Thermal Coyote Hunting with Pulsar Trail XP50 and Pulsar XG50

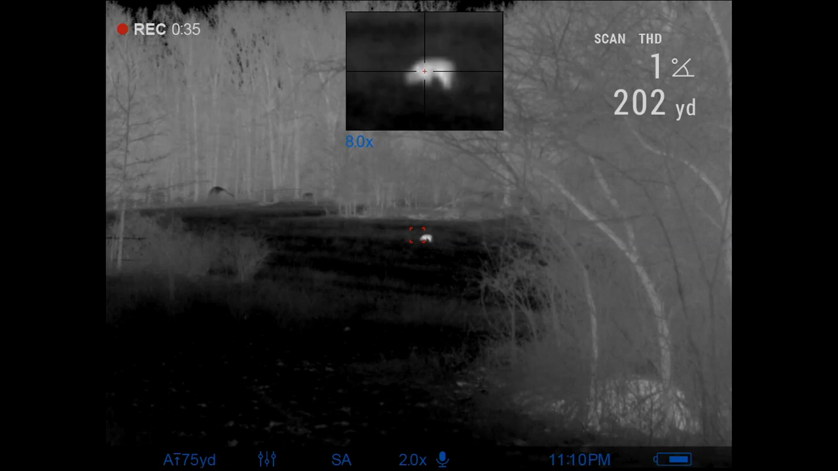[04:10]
Huh? Yeah, he's just hanging out right there.
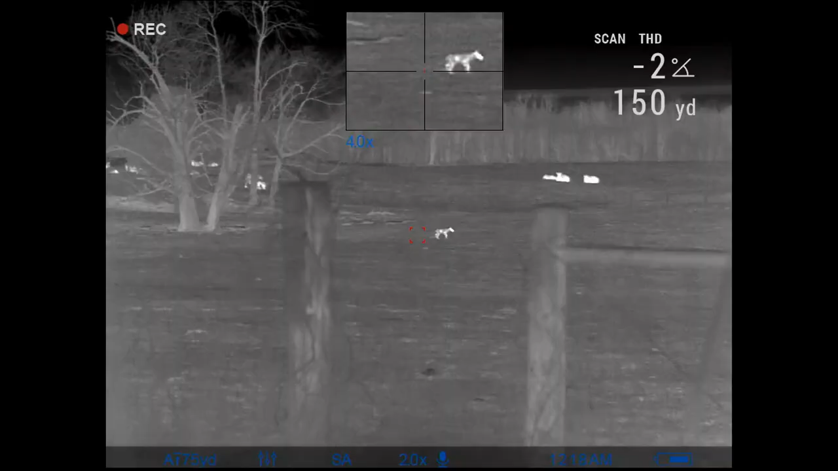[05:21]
He's, as soon as he stops, 150.
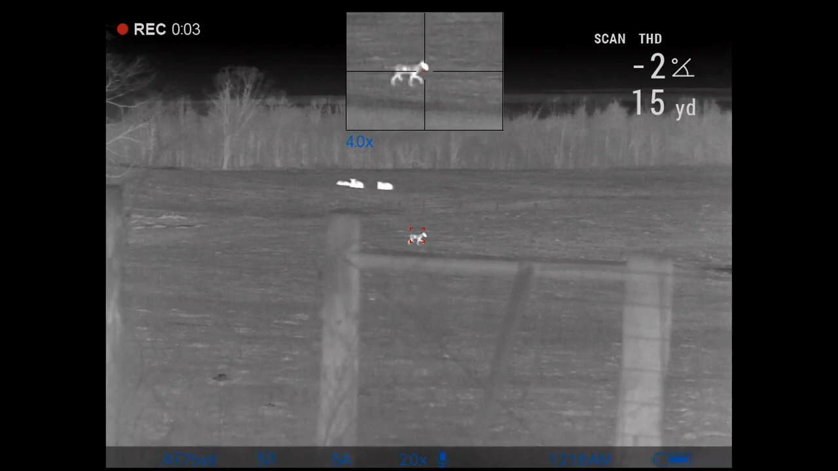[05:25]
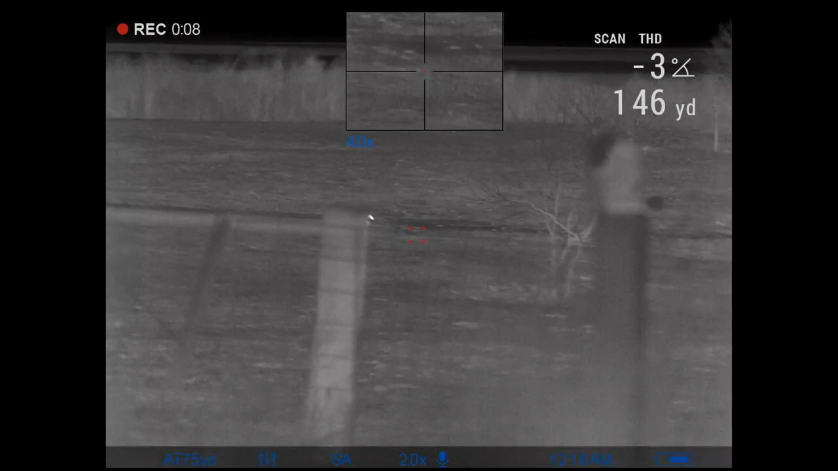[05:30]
Yeah, if you're ready, you take him. It's your shot.
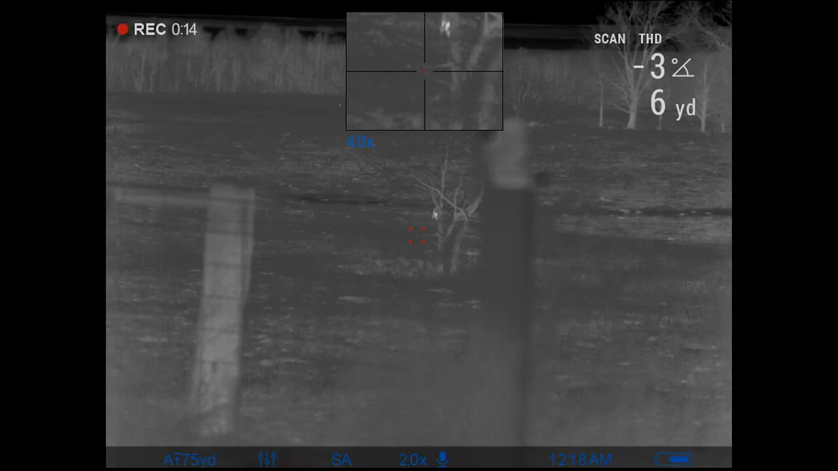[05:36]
Yeah, let him, he'll keep coming.
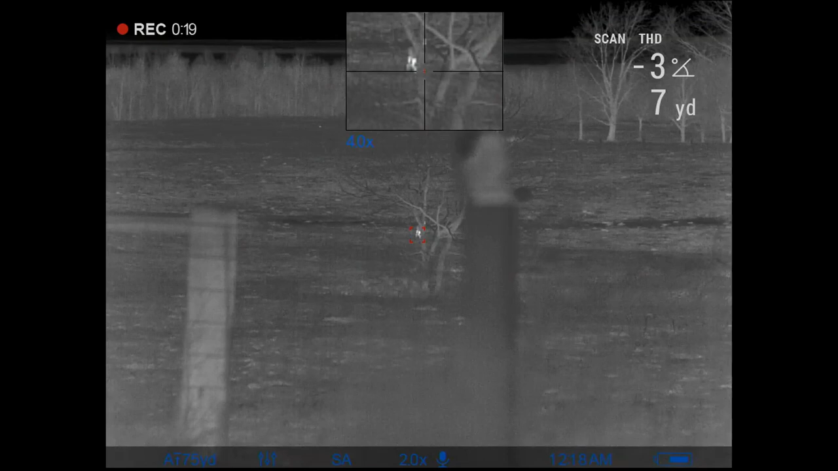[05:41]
Yeah.
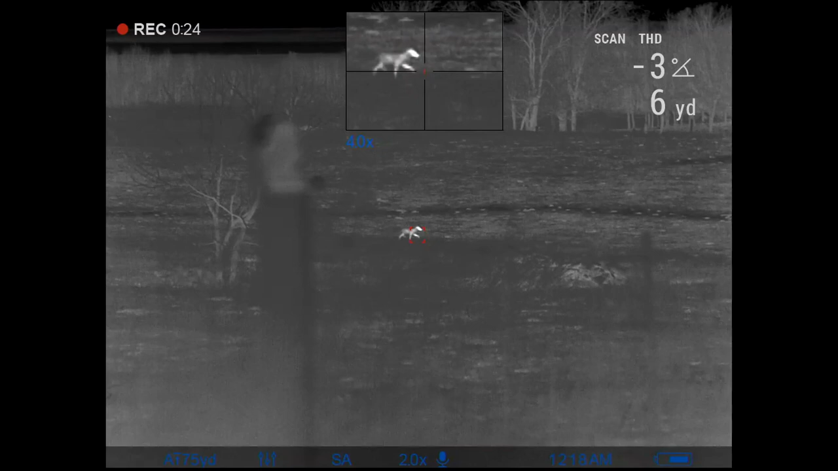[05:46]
He might. Wind is, maybe he's acting weird.
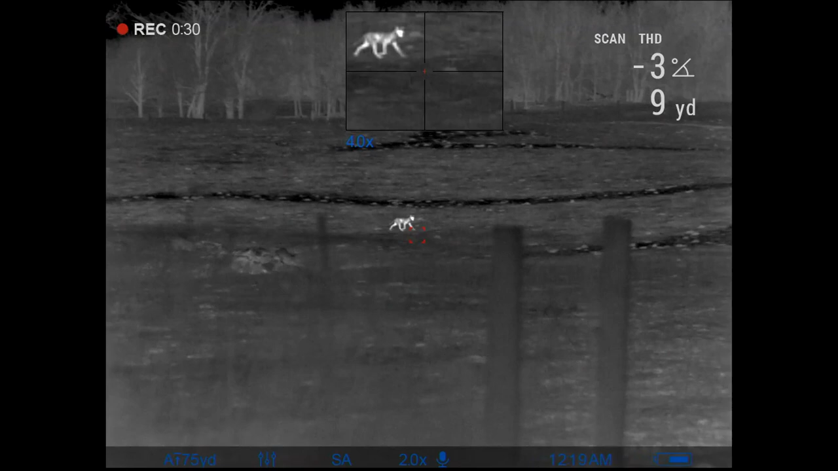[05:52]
It's up to you, man.
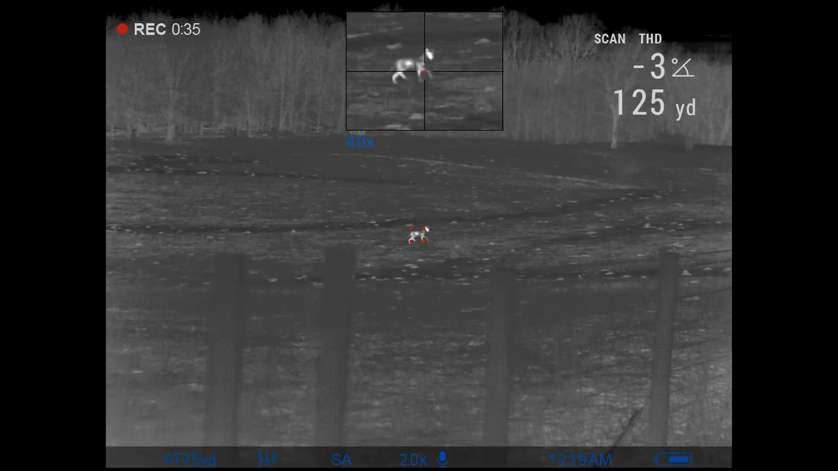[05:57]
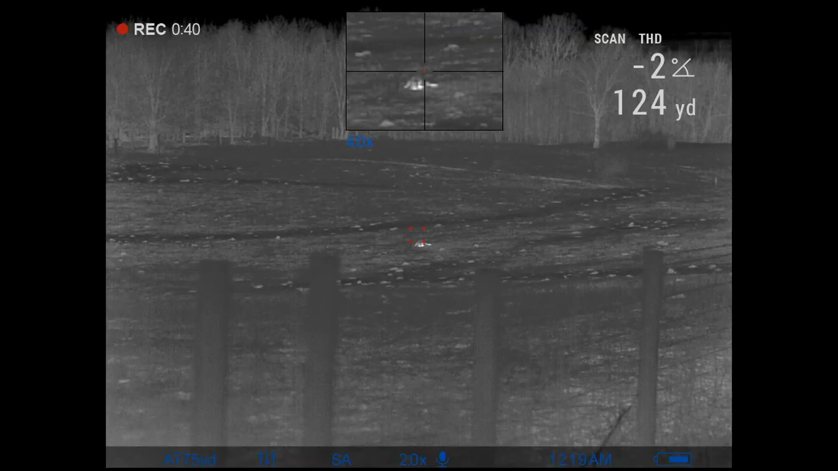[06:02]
No backup needed. He's gone. A shot. Okay. Oh. I can't see him. Can't. No, I'm gonna take him.
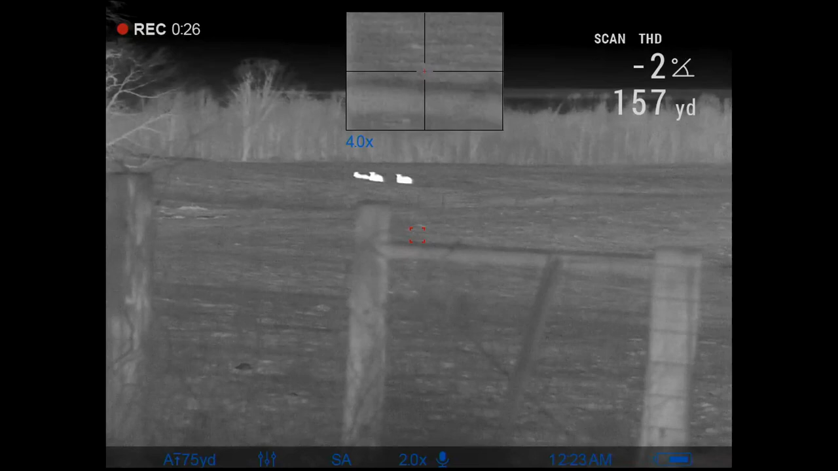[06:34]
I'm gonna let him clear the cows. Yeah, I think he smells us.
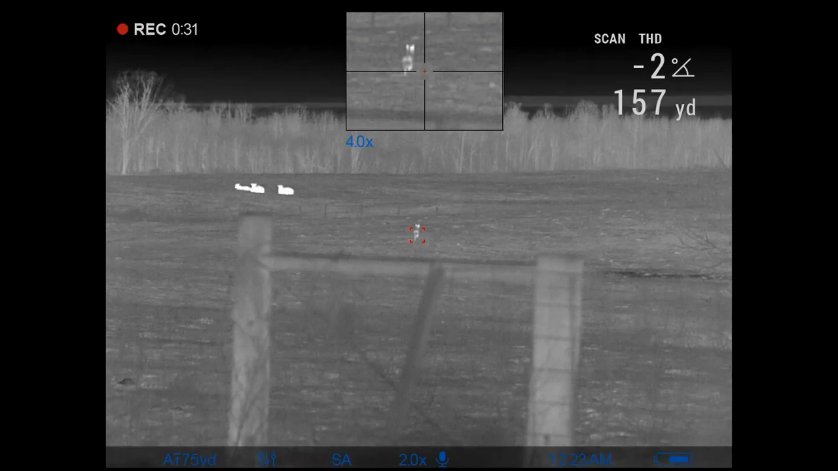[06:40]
Wind must have shifted over there.
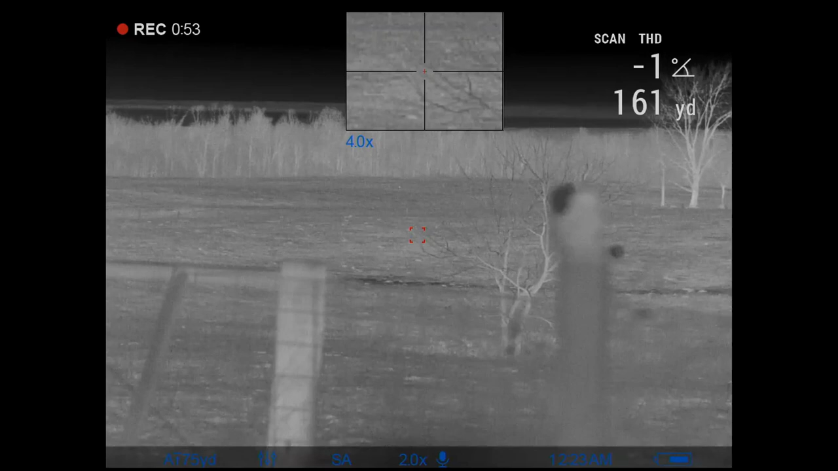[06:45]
Damn. Oh, that's him over there.
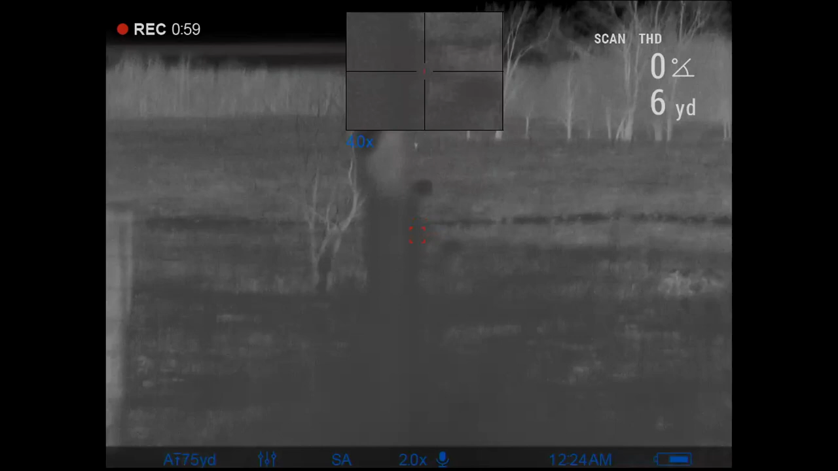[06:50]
I see his head. He's fucking way over there.
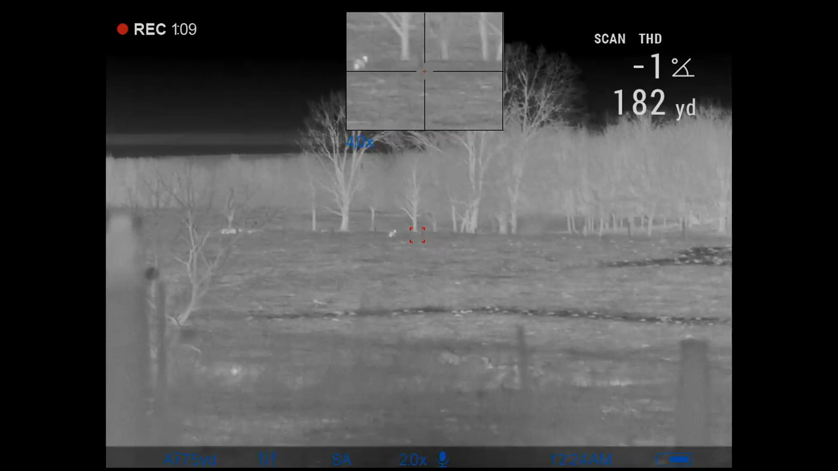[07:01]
Yeah. Take him out, but if he
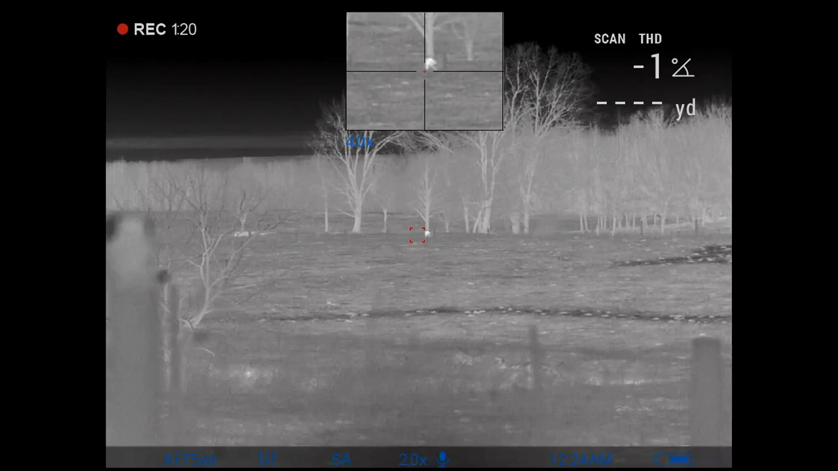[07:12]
misses. Smoked him. Did he go down? No. He's struggling now.
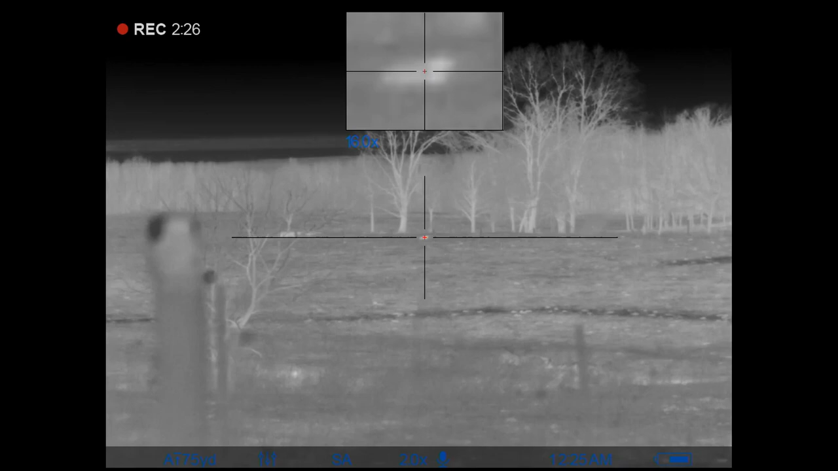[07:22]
That hit him. Sounded good. Yeah, that one made it tough.
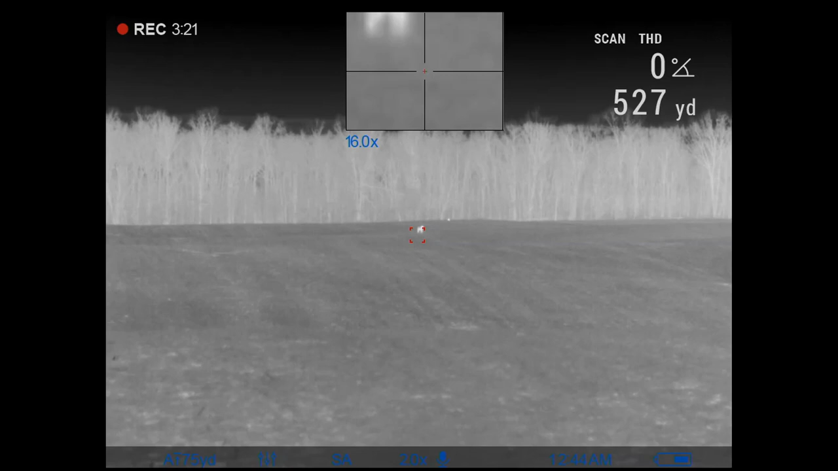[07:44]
.258. Yeah. There, to the right. 199. It's up to you. Yeah.